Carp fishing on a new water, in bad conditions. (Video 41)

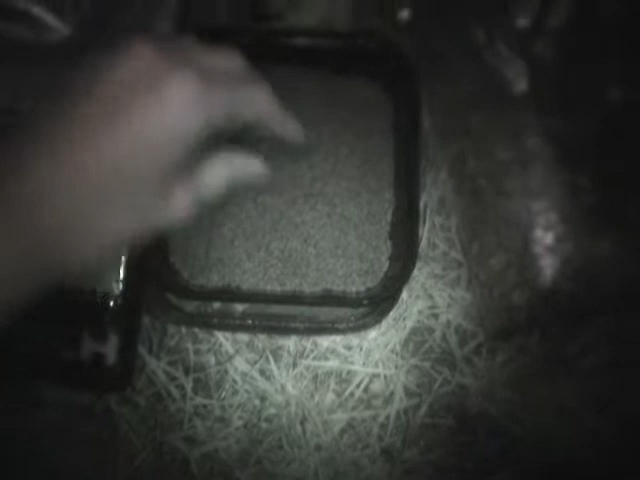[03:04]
literally, I'm going to be feeding those, in the feeder, and I'm also going to be mixing some up, as paste, which is what I'm doing now, I'll take you through how I make the paste in a minute, I'll also be using corn, as with bait, as well as the paste,
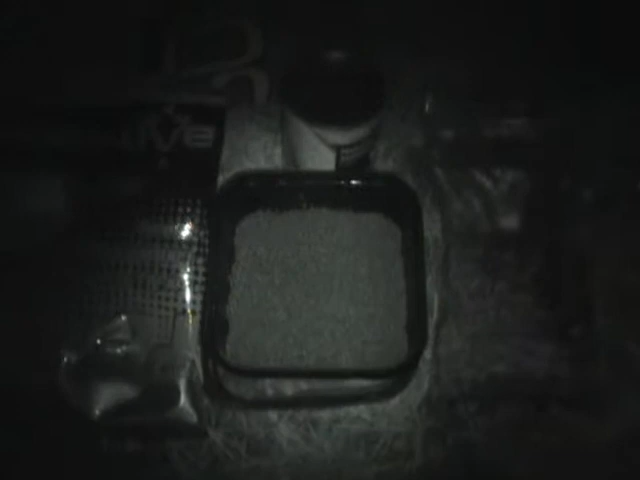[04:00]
and pretty much just scald the pellets, alright, let's do that now, alright, let's pour, let's pour the water on,
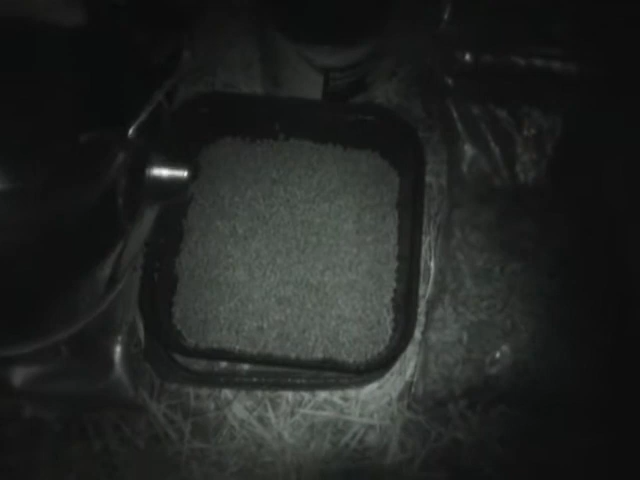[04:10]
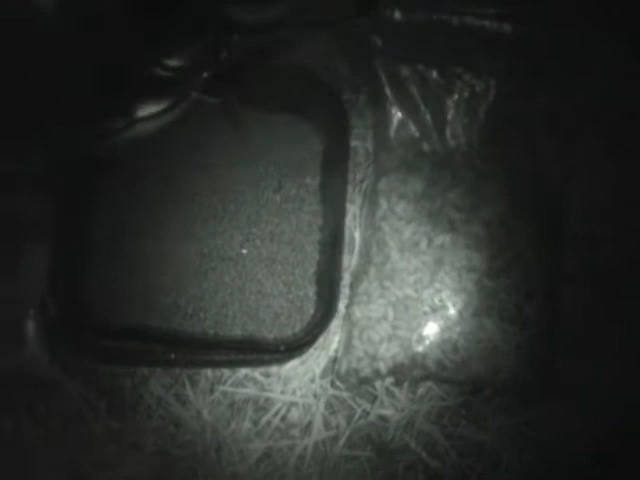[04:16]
okay, nice, even coating the water, all around the pellets,
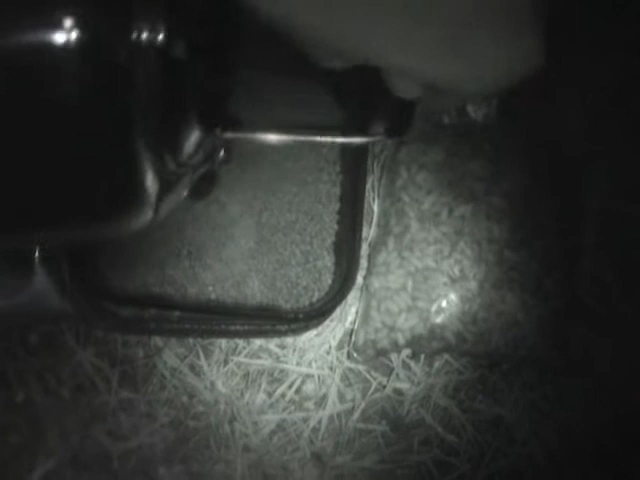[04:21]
there we go, that'll do, alright, once you've added the scalding water, you'll leave it for about 20 minutes, I'd say, to half an hour,
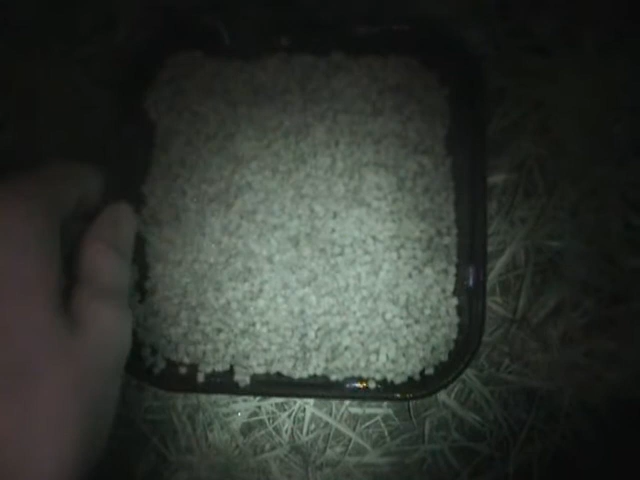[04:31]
all that water's soaking, then if it's not quite ready, you can't mould it into a paste, add a bit more, that's been about 10 minutes, I had a quick look at it, it wasn't quite right, so I added a bit more water, so you want to keep adding water if it isn't, if it isn't moulding right, keep taking a bit off and moulding it, that's what I came up with, when I moulded it just then, so not quite there yet, so yeah, keep adding water until you get it right,